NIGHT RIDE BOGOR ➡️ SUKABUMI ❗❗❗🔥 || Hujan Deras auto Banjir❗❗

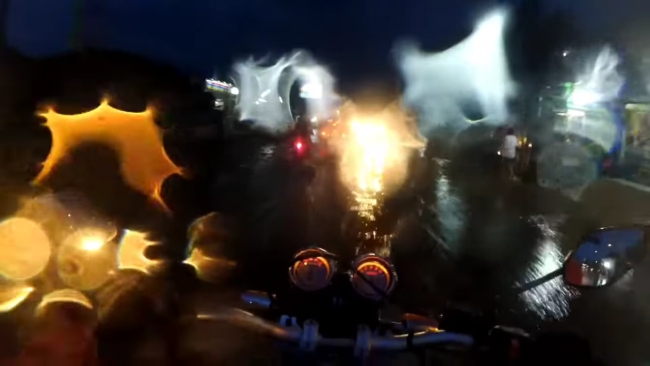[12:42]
Aduh. Banjir, bro. Aduh. Gini nih kalau musim hujan nih. Banjir.
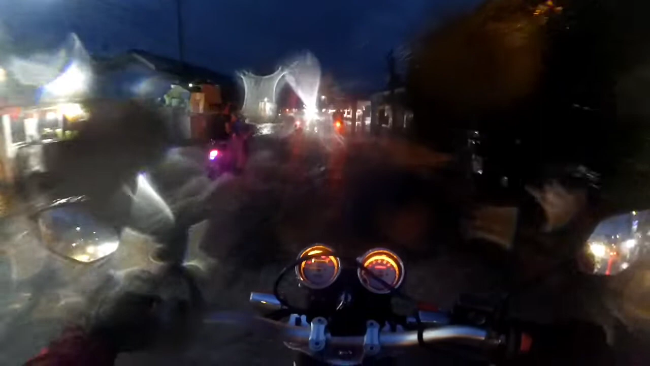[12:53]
Banjirnya ganahan, aduh. Wow, wow, wow, wow. Auto nyiprat-nyiprat ini mah, guys. Aduh,
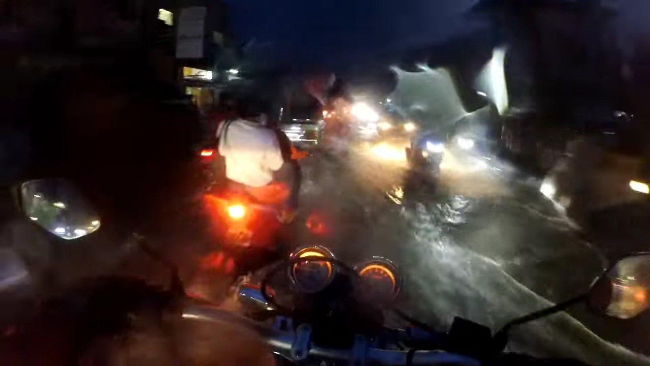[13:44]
Wow, aduh, gue takutnya ke bus ini. Wow, parah guys.
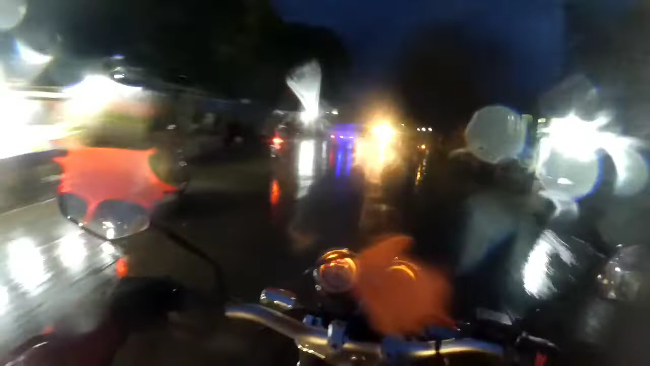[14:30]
Aduh, soalnya gua pakai waterproof, biasanya suka berembun.
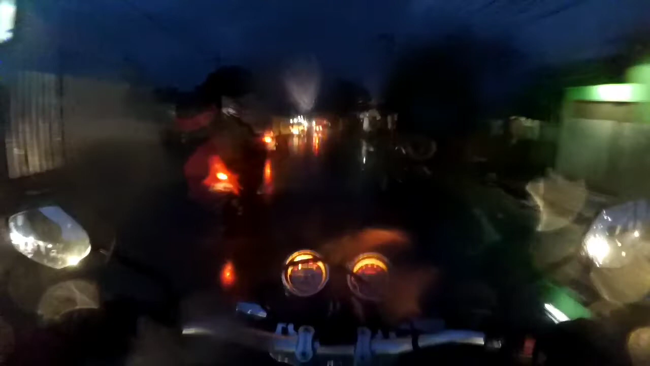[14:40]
Tetap santai, belum separuh jalan. Cuacanya sangat ekstrim, guys.
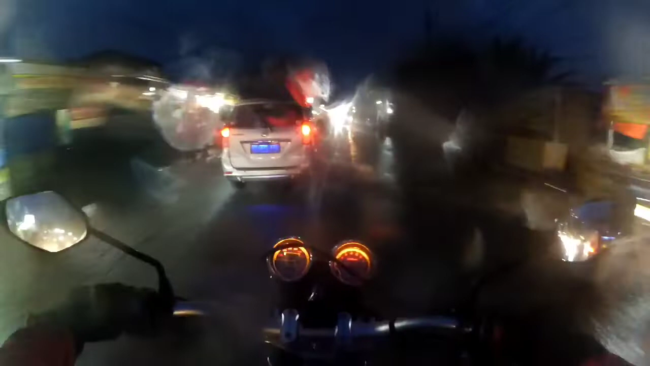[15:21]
Wow, basah guys. Udah basah ini celana gua semua. Apa? Aduh, berhenti dulu dah gua. Mau pakai jas hujan dulu kayaknya. Aduh.
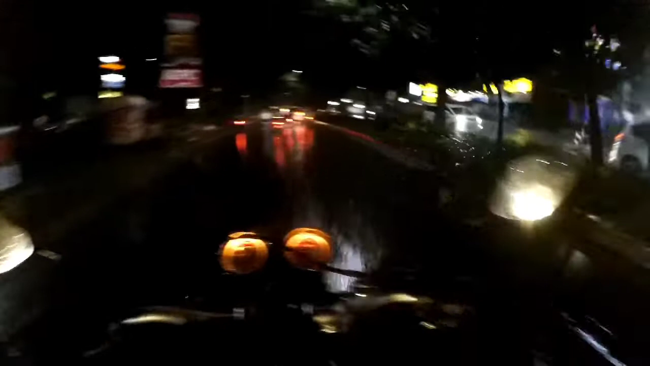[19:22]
Hujannya tambah deres, aduh, tambah ekstrim ini cuaca.
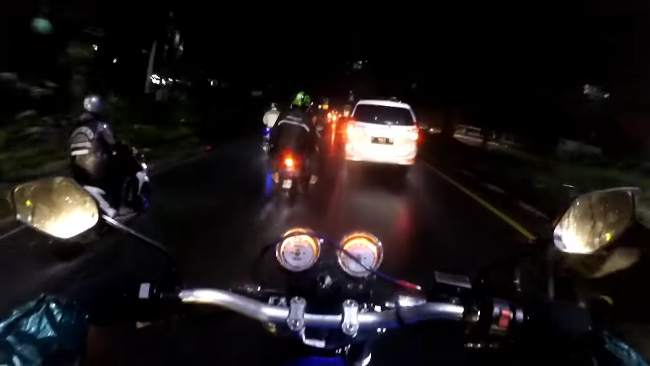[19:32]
Hujannya tambah gede. Gua lanjut aja pelan-pelan. Bismillahirrahmanirrahim. La haula wala quwwata illa billahil aliyyil azim.
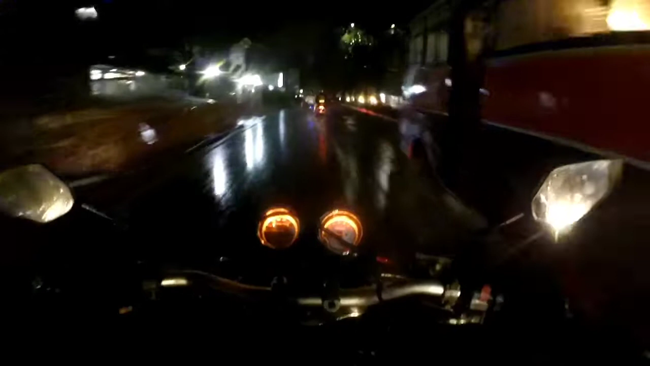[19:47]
Iya, deres banget nih.
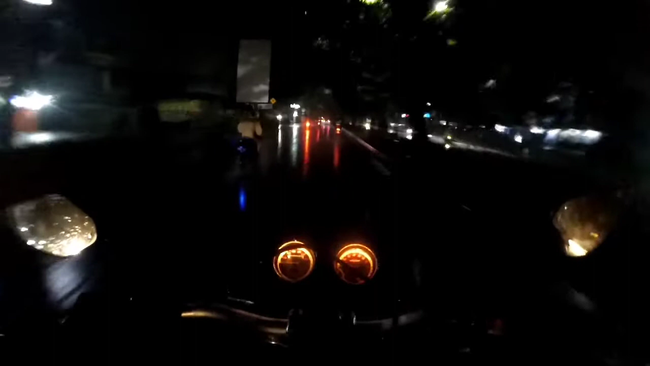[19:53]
Gak tahu nih kameranya jelas apa enggak. Hujannya deres banget. Ya Allah.
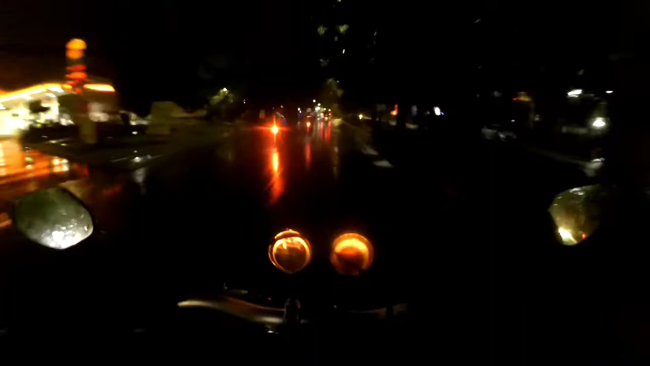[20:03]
Semoga selamat sampai tujuan, guys.
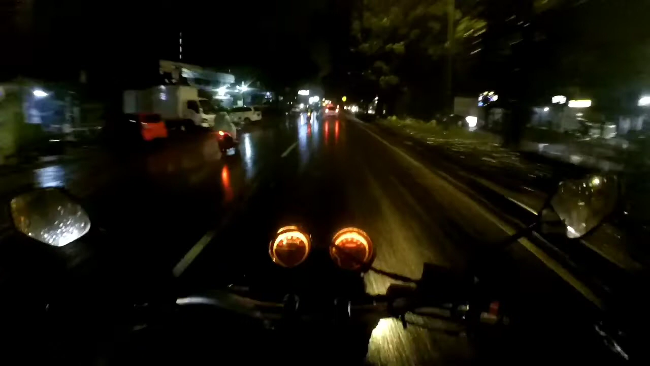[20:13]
Hujannya tambah deras. Aduh. Aduh, apa gua neduh dulu ya? Deras banget ini hujannya. Aduh.